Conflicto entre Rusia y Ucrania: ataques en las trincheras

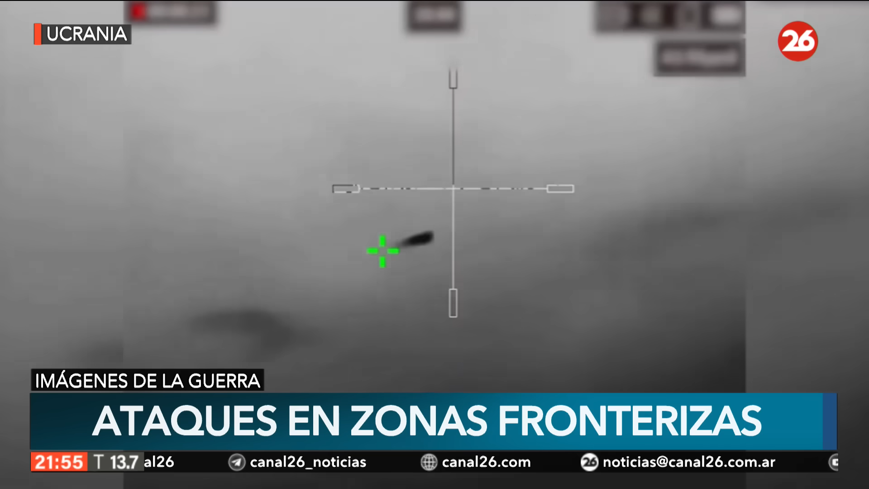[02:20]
a drones rusos que intentaban justamente atacar posiciones ucranianas en ese lugar.